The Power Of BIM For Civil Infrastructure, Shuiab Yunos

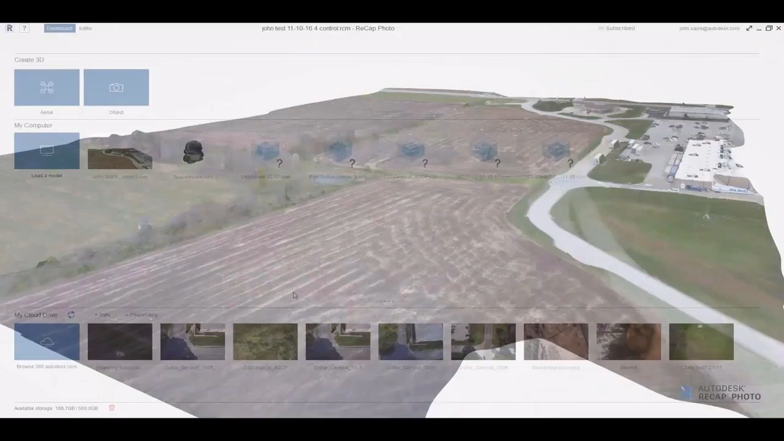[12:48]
we can literally stitch this together at a very highly accurate level and get what you're seeing on the screen right here.
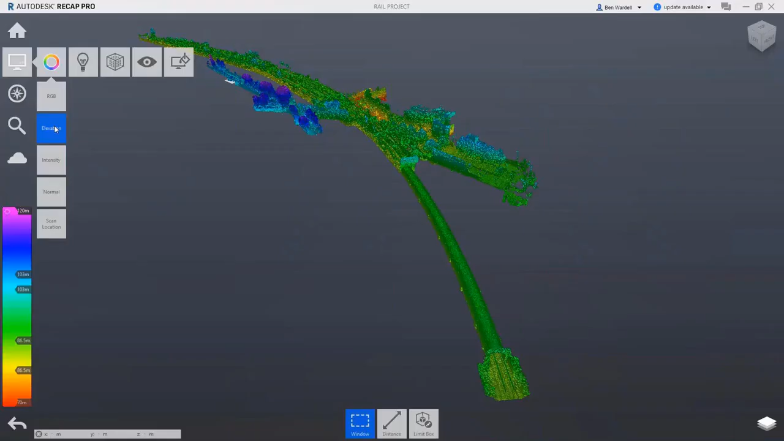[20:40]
And then when it comes to rail, I see that there's not that much focus in rail, especially in a lot of conferences.
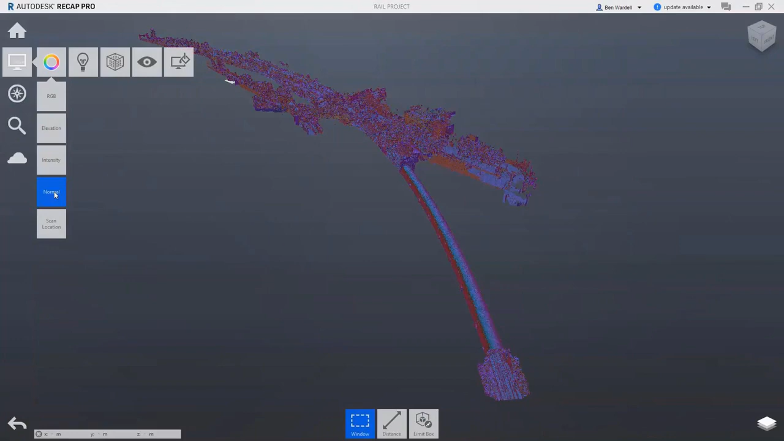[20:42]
So I thought, let me show you how rail can be automated.
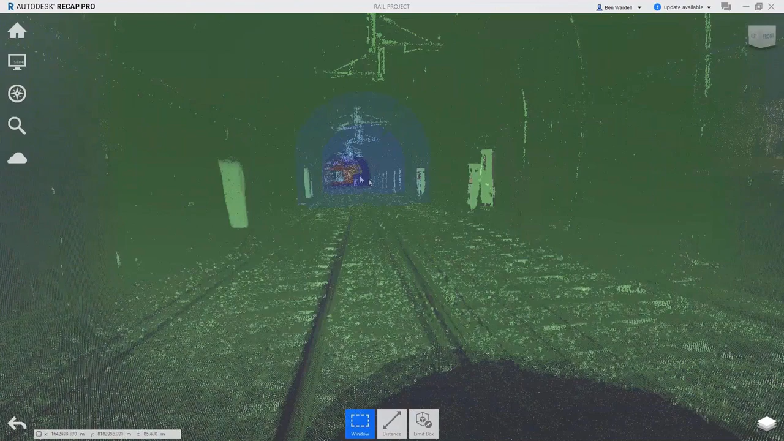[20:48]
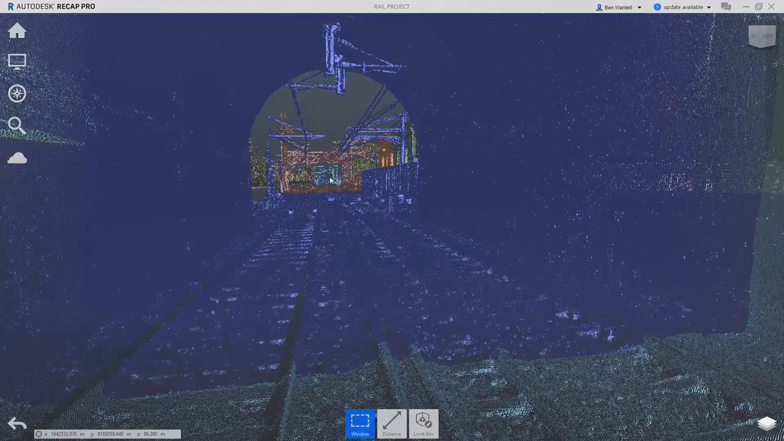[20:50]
So with point cloud extraction technologies,
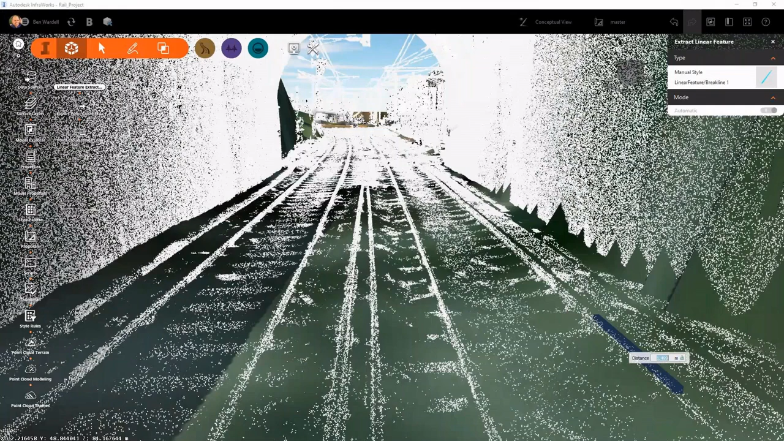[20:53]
this one being linear infrastructure, if we do a laser scan of the actual as-built state of the rail,
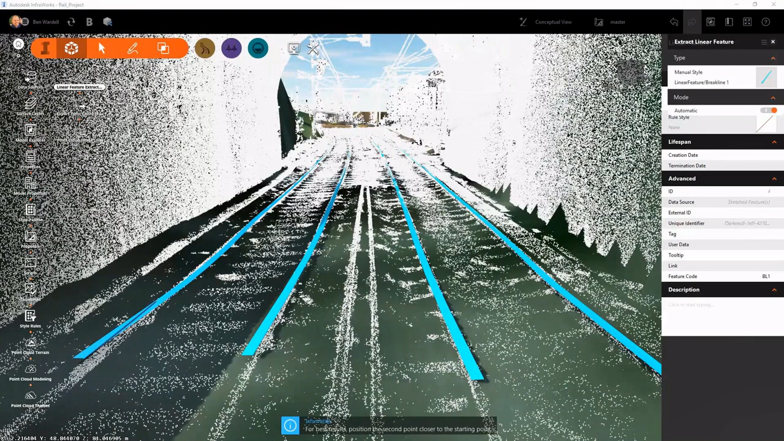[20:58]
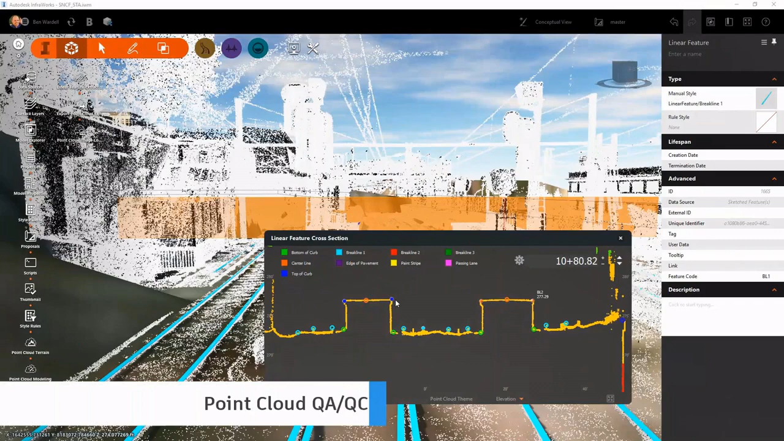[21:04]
we can actually extract profiles across rail infrastructure, automating it for quality assurance.
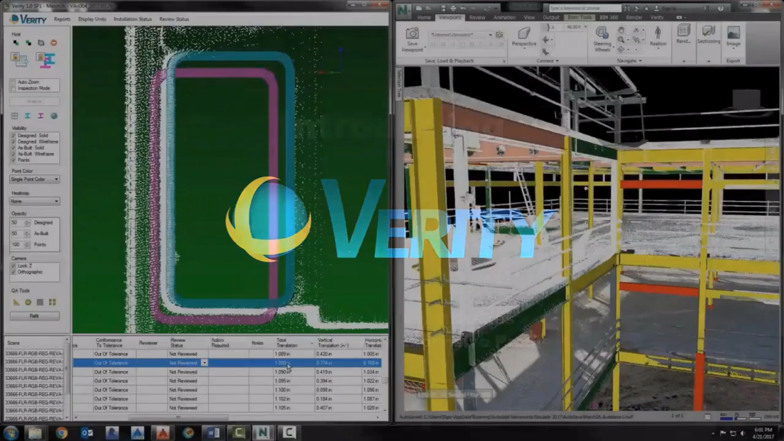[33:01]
you have done the design and you've got the model like you're seeing there. And as we know, normally in construction, things don't really go into exact positioning as relative to the design model.
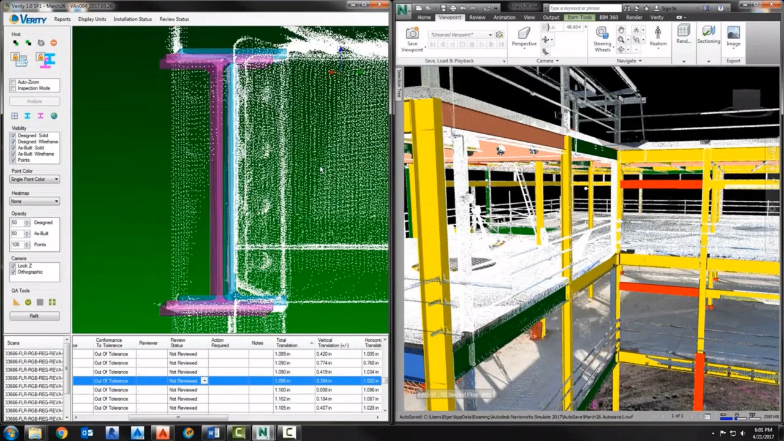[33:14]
It might be a little to the left, a little bit to the right, a little bit up, a little bit down.
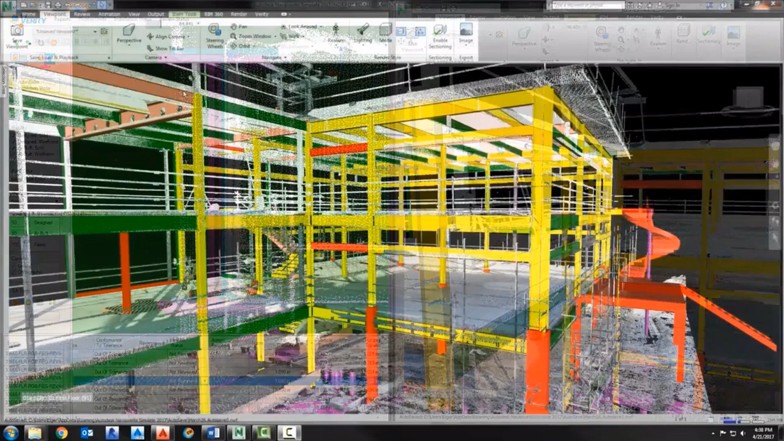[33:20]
I mean, it does happen and it could be because there could be a slight deflection in the initial
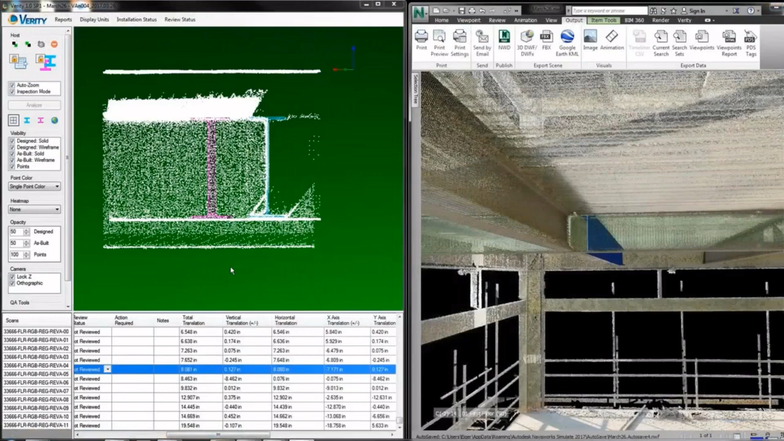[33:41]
And as you can see on the screen, you've got the design model versus where the actual element ended up being constructed.
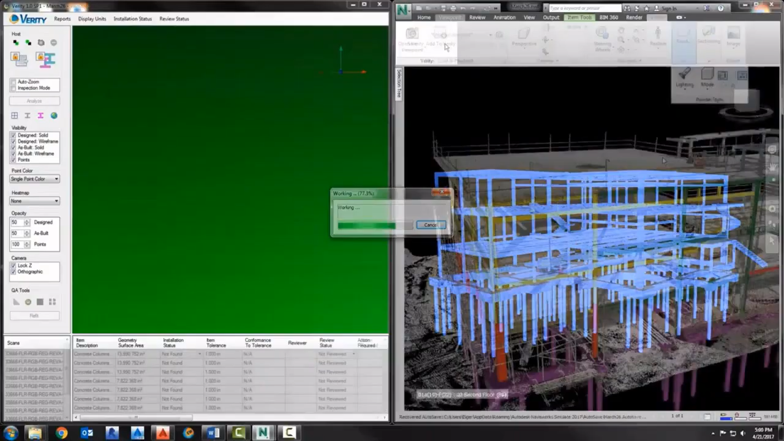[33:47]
And with the overlay of the point cloud and the model,
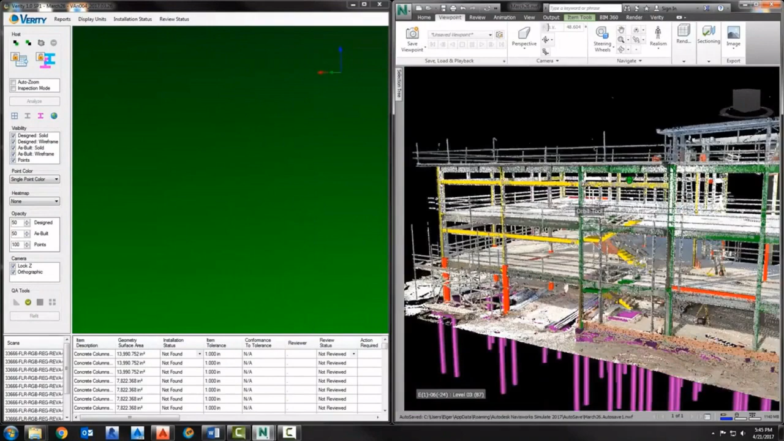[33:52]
it gives you such realistic intent of what
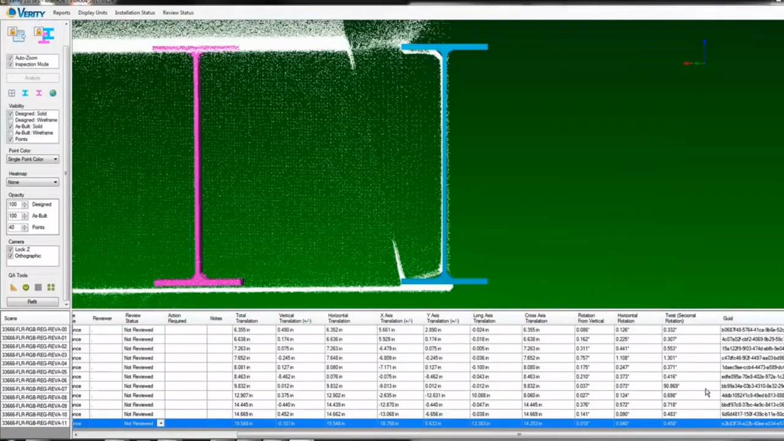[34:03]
as well, up to date, accurate model.
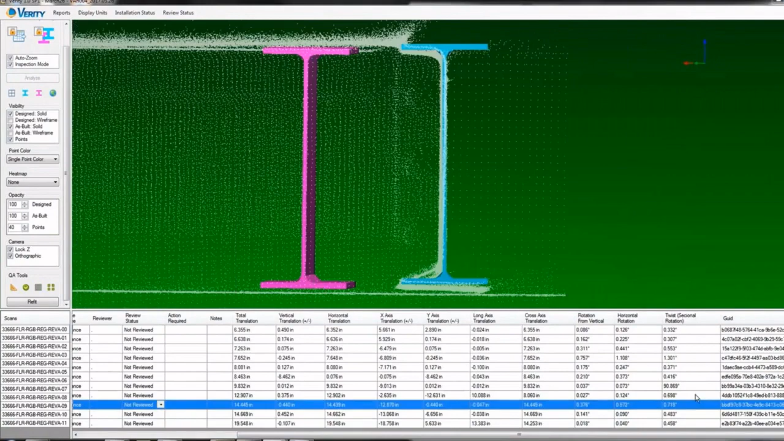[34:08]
As you can see below, it even gives you the metadata that's associated to each object, right?
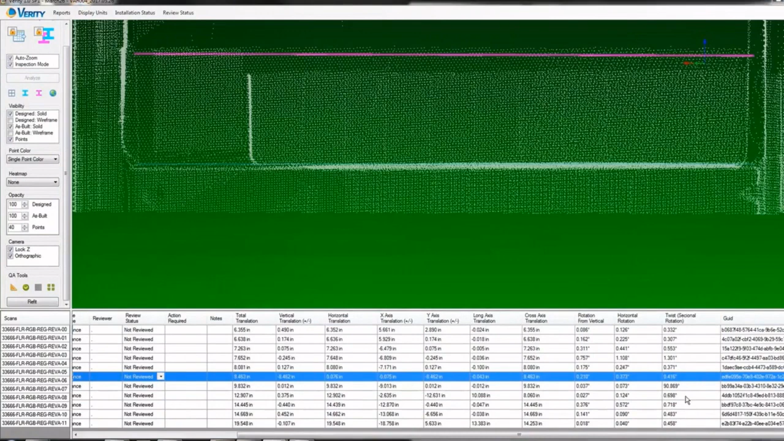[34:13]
Tabulated data, you would hear this metadata is the king when you are talking about really doing digital twinning.
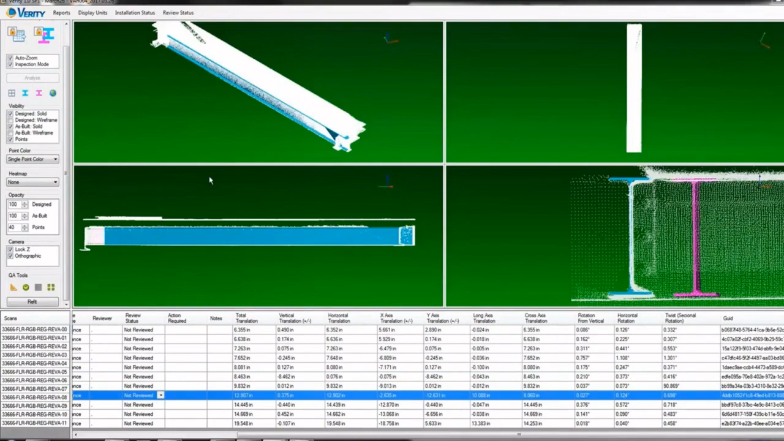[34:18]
You will hear this quite a bit.
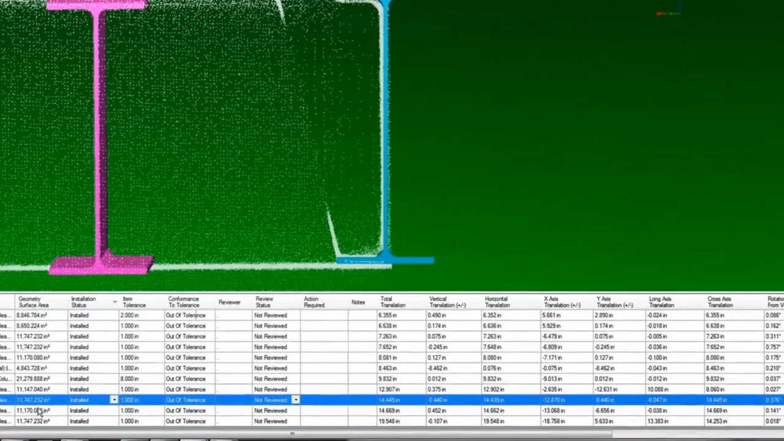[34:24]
And it will give you the difference between the point cloud and the actual object.
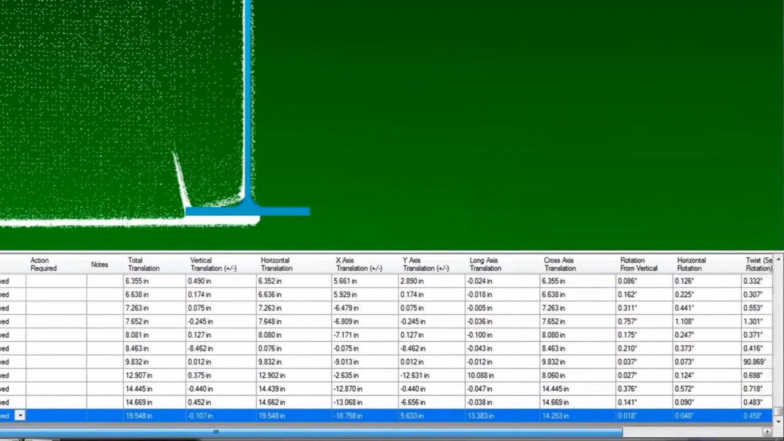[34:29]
All of this data is given to you using intelligent extraction technology,
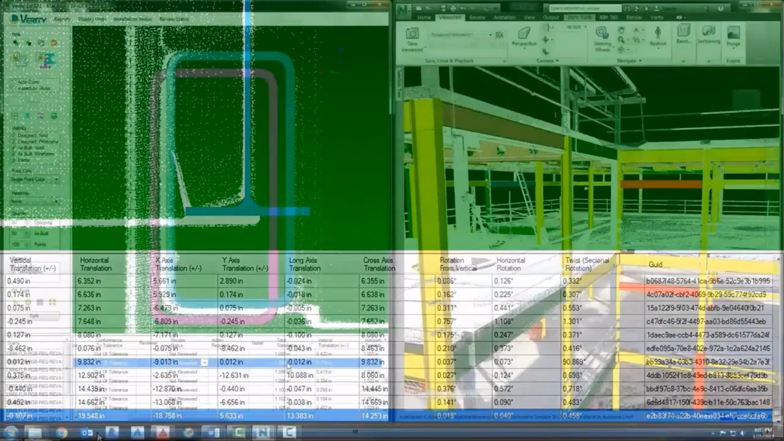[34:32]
intelligent verification technology, hence the name Verity.